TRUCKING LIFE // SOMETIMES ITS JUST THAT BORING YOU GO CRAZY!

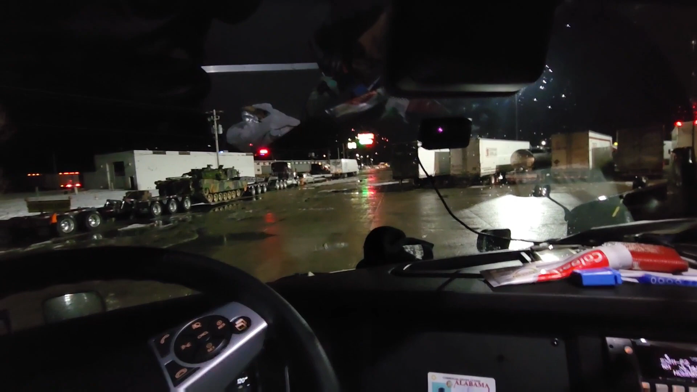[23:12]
All right, we have arrived. We are in Big Springs, Nebraska.